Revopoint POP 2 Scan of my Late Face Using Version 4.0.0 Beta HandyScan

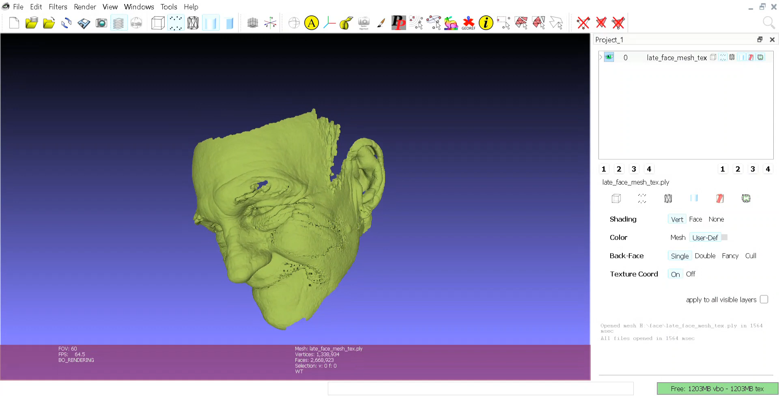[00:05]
hey there everyone Sunday afternoon time for another scan video here this is a scan of my face I did with my RevoPoint pop 2 beta
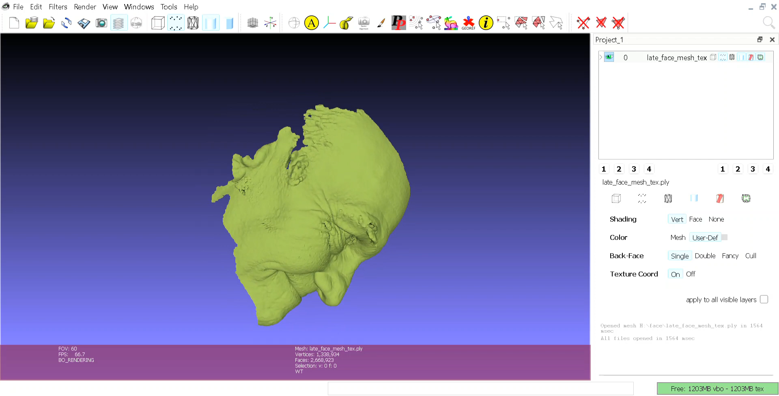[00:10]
unit and the new rev 4.0.0 software the combination
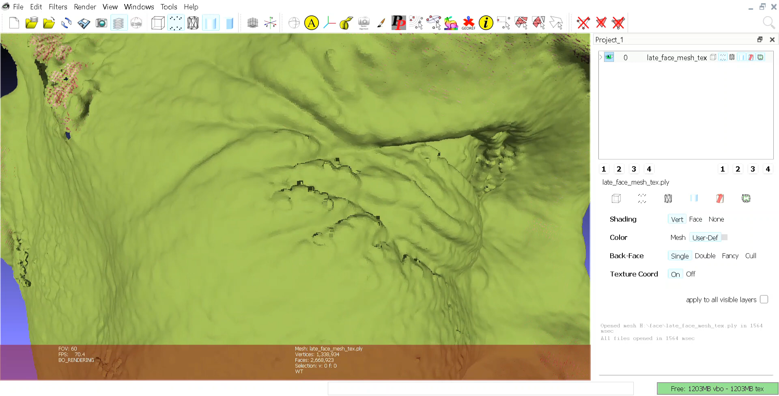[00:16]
is fantastic I also got the firmware update for my beta
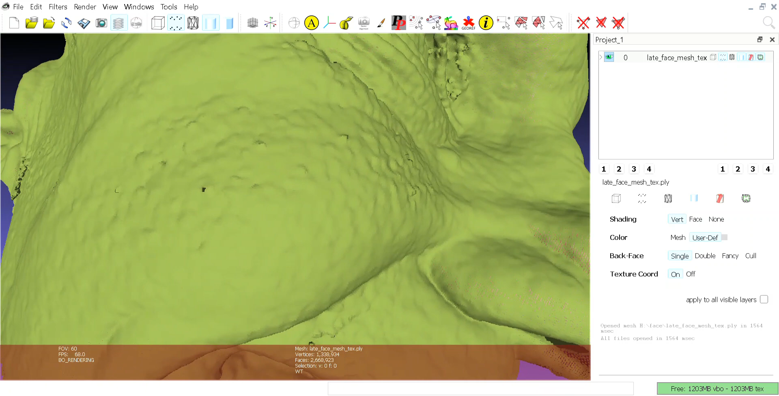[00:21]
test unit which is probably what you're going to get in your pop twos when they ship this what I did this with is very very good software I really like it this
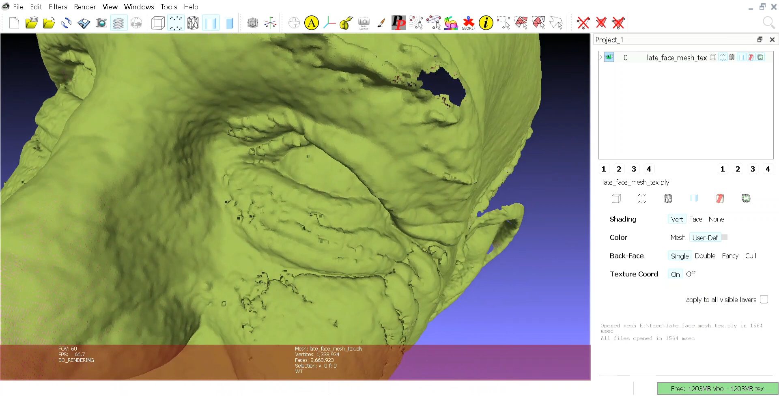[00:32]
is the mesh of course or well it's points so I thought
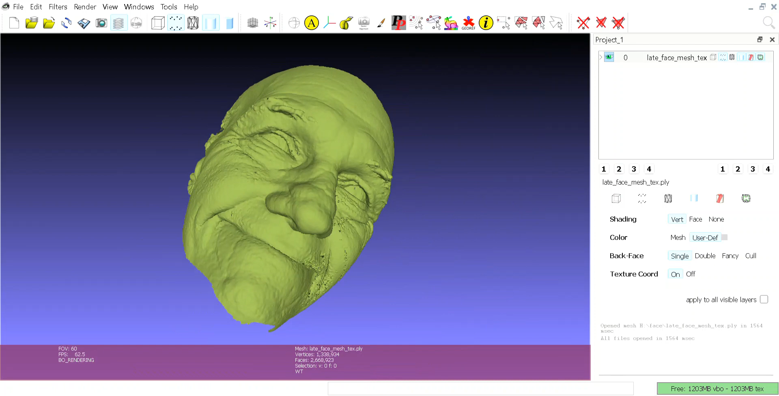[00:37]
I'd show you that first and then we'll go to the color and the texture it's a pretty nice setup
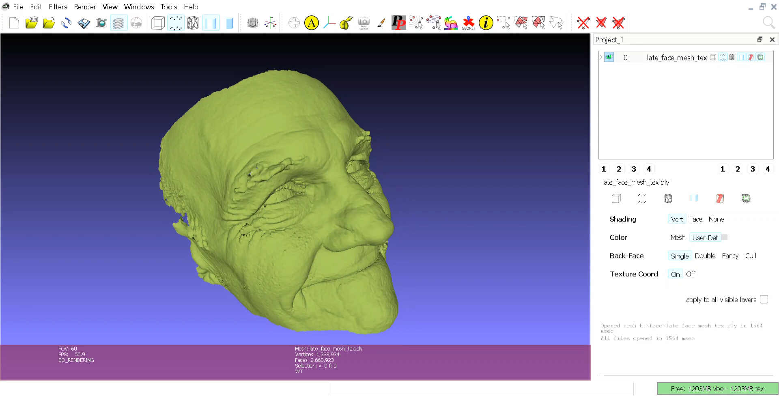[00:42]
I did this at 2 30 in the morning so I just did a quick scan no combination no post-processing what I thought was so cool it shows my bad complexion
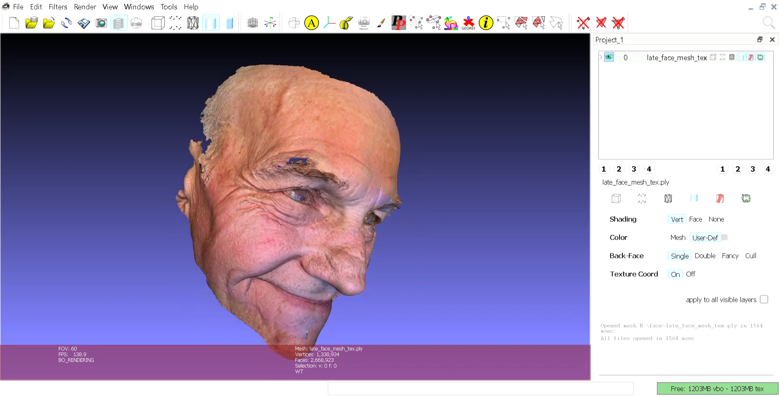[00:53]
of course there's always a good side and a bad side to the scan the texturing is bad on the other side that would be my the left side of my face I guess anyway what is amazing look
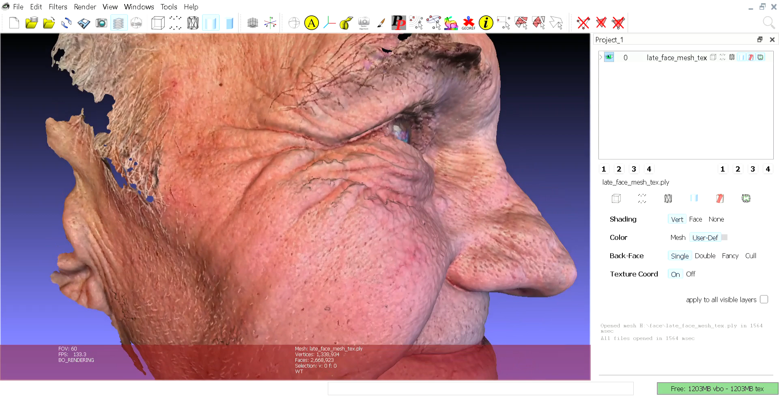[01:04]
at my whiskers I needed to shave look at my eyebrows the hairs individual hairs my
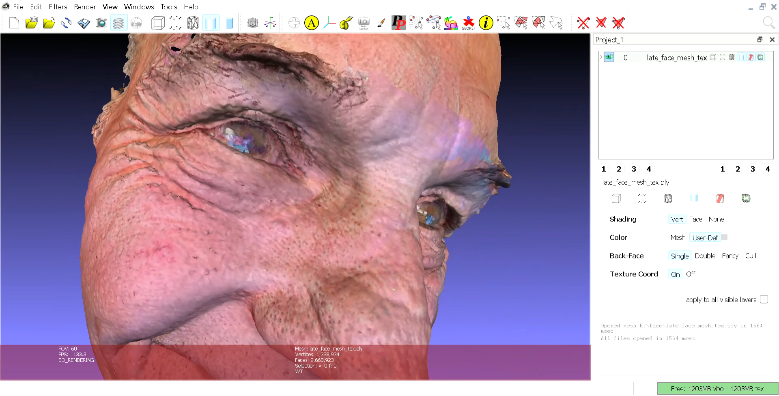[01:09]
eyelashes and the reflection of my monitor in my eyeballs that's what's amazing anyway thanks for watching